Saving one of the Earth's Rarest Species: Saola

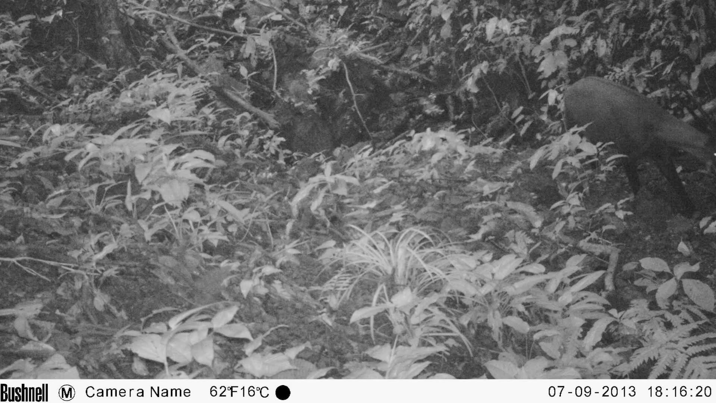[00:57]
The last photo of a Saola was taken by a camera trap in Vietnam in 2013.